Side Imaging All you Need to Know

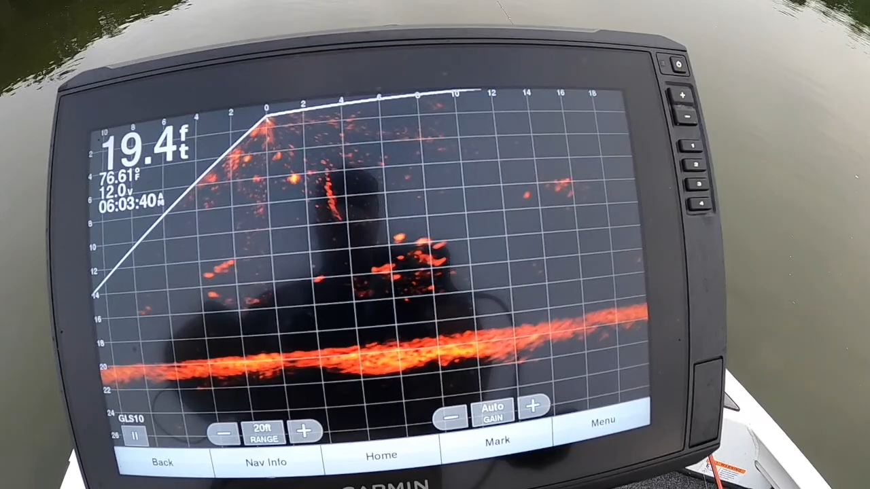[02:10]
On screen: depth 19.4 ft
that's a really good find i mean so you mark that on your uh
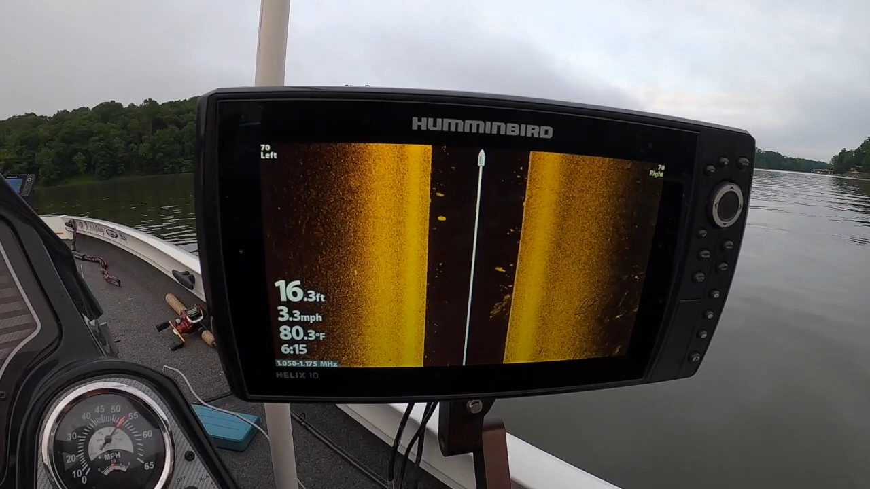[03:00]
On screen: depth 16.3 ft, water 80.3°F, speed 3.3 mph
a lot of times you can actually see the fish so when those fish are just slightly suspended off a structure you can see those fish which i think is very valuable valuable um because you can on side imaging see fish so but start off your side imaging units with 70 foot left 70 foot right i think that's a really good number especially for a unit that is a 10 inch or a 9 inch okay i do recommend 9 and 10 inch units because at the end of the day uh bigger screens always going to be a little bit better so
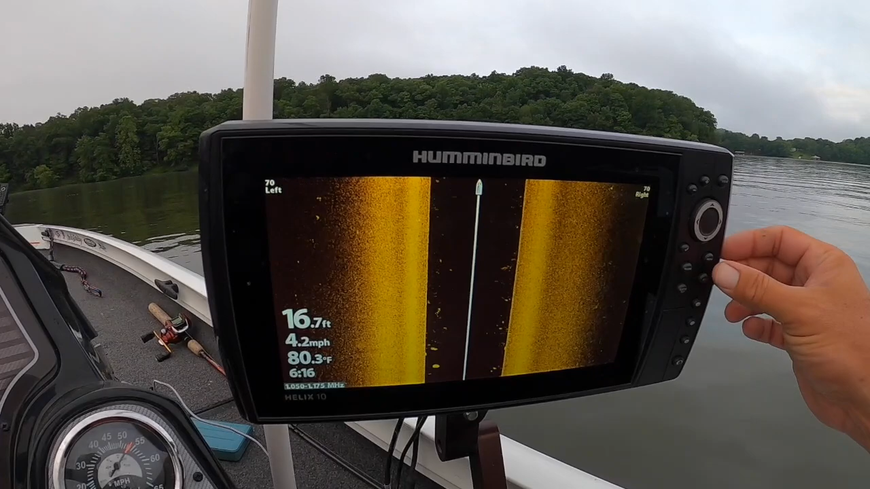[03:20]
On screen: depth 16.7 ft, water 80.3°F, speed 4.2 mph
we're going to hit our menu button here you can go down to sensitivity contrast you know i'm a big believer and those numbers should be roughly around the center i'm a little off today it looks like because i just came off of uh kentucky lake not so long ago so anywhere in these ranges right here whatever you you know think is it looks like a good picture right now for some reason at 15 it does look good so i'm going to keep it there um chart speed is set at five the key there folks is that you really want go about the same speed as
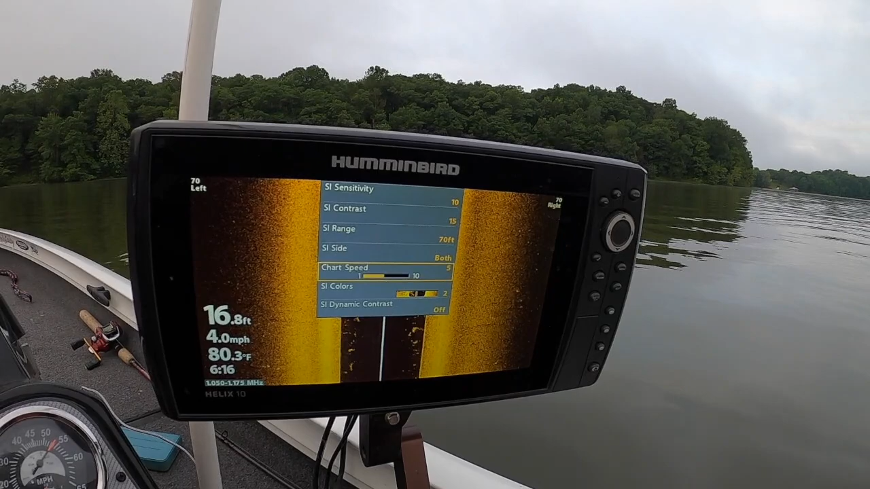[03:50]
On screen: depth 16.8 ft, water 80.3°F, speed 4.0 mph
that chart speed so um anywhere around five mile an hour is kind of the speed in which i troll and to look for these structures again i go with the amber color
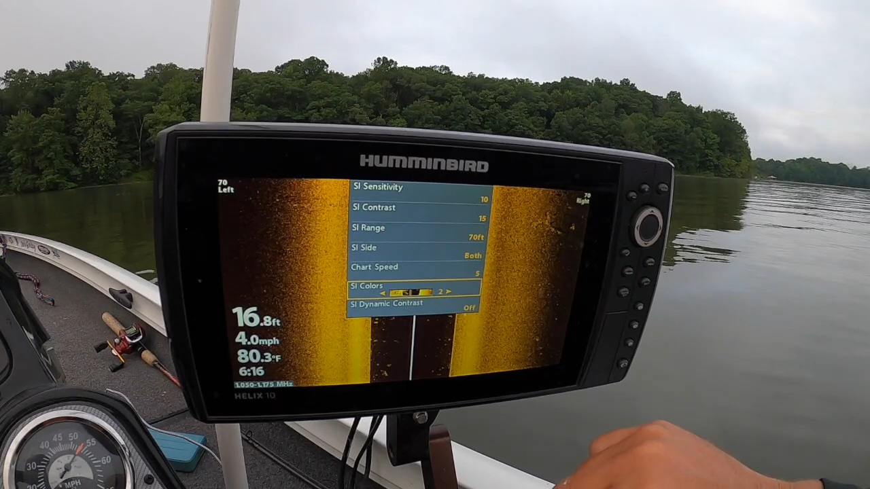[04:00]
On screen: depth 16.8 ft, water 80.3°F, speed 4.0 mph
and i'm not even sure what dynamic contrast is but it's off so the way you get there folks is you just hit menu and you're going to be right there off of your uh side imaging
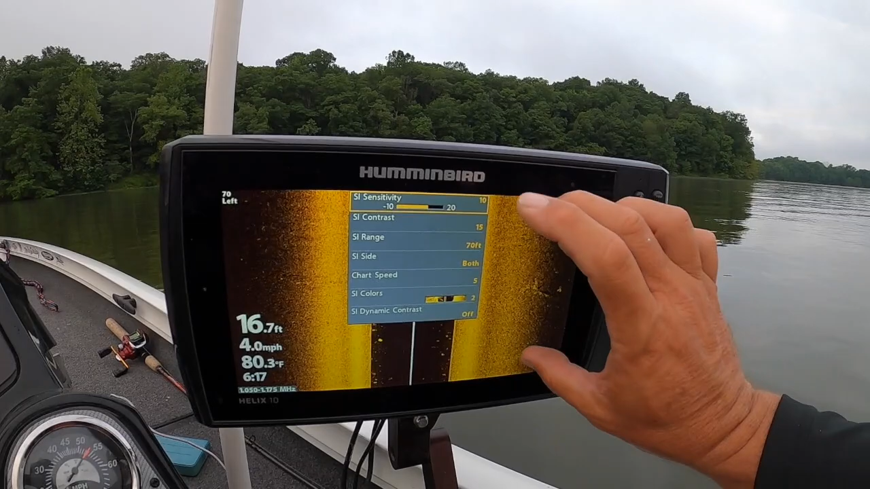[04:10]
On screen: depth 16.7 ft, water 80.3°F, speed 4.0 mph
when you get your side imaging screen up that's what i have now i do have all my presets set on my unit so here's my three presets here i'm always starting off with a
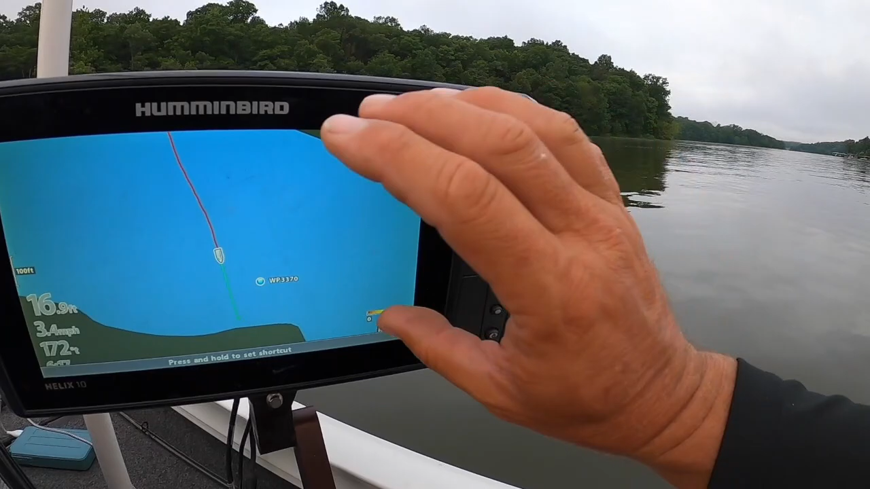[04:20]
map then i'm going to go with my side imaging and then i have them together right here because this is the unit this is kind of especially if i've got waypoints here's an old waypoint um
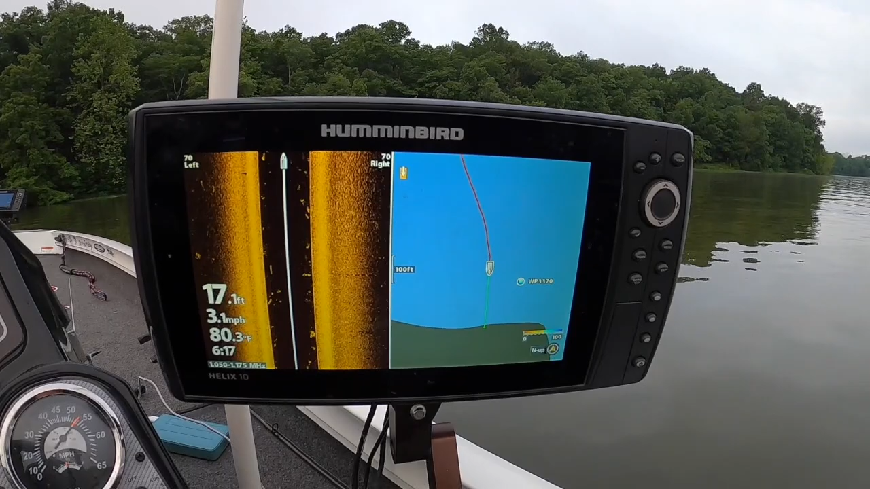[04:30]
On screen: depth 17.1 ft, water 80.3°F, speed 3.1 mph
we'll go over there and look at it actually why not um i like to see what it looks like on side imaging and if i'm trying to find uh follow a contour line with my big engine i can follow that contour line on the maps over here while i'm side imaging over here so
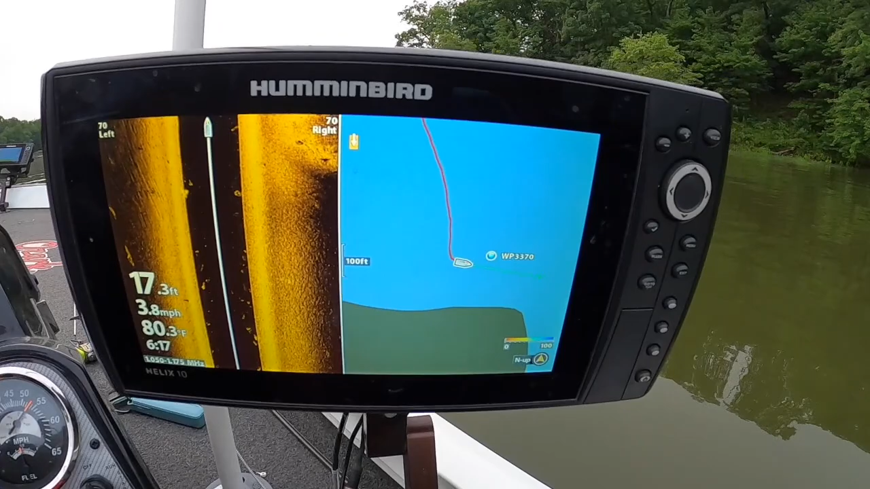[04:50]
On screen: depth 17.3 ft, water 80.3°F, speed 3.8 mph
i think i think this is a great key right here but a lot of times i'll be flipping back and forth between these two right here making sure i'm following a contour and that type of thing so we're going to fish that little spot just out of curiosity might
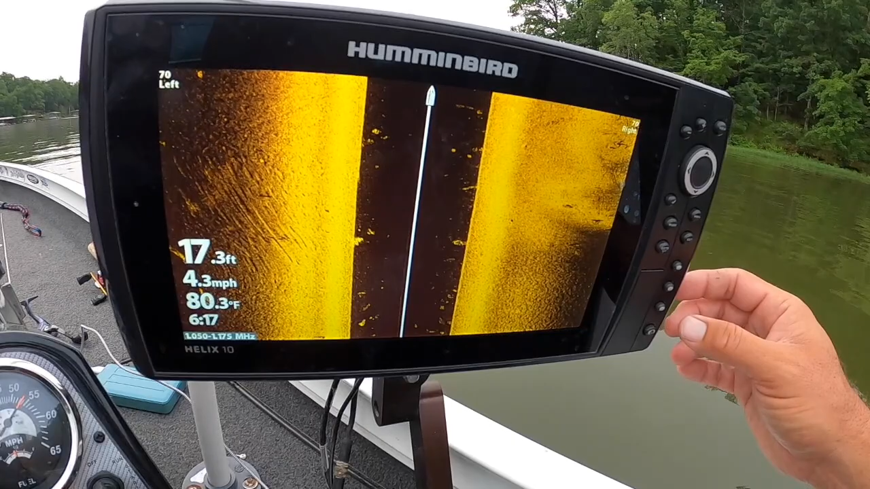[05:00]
On screen: depth 17.3 ft, water 80.3°F, speed 4.3 mph
as well a little structure over here nothing too big i wouldn't be too excited about it the other thing about you know
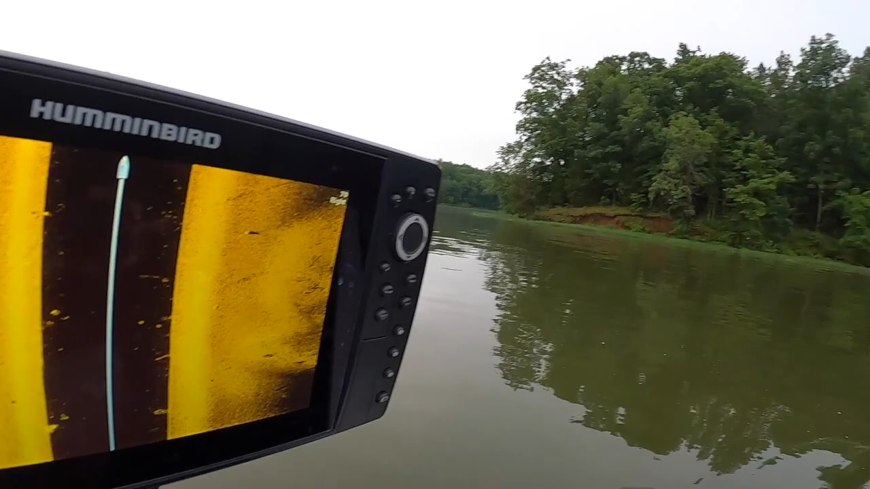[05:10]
another thing about side imaging is it shows a better picture if you're the item that you're scanning is further away in other words it's